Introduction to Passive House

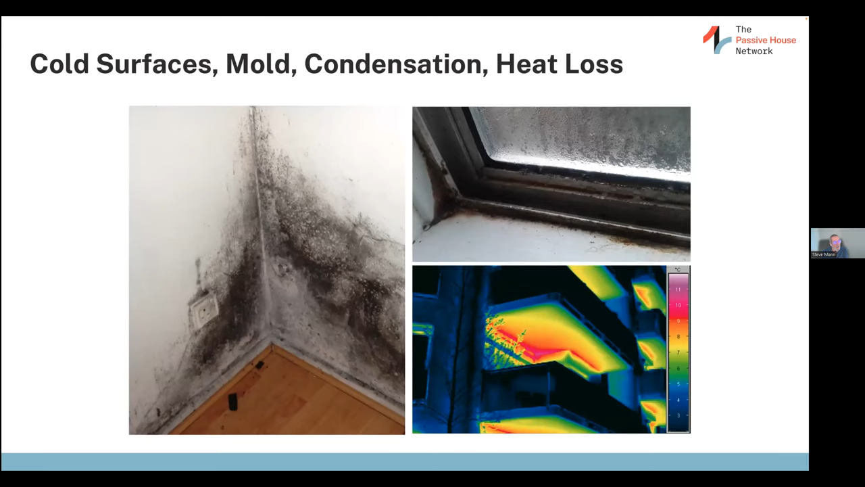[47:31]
know aluminum double pane windows that are not well air sealed and air leakage coming out from the bottom right you can see again the red and the orange this is air escaping on a balcony connection to interior living unit okay uh we want to look at all these things these are thermal bridge related issues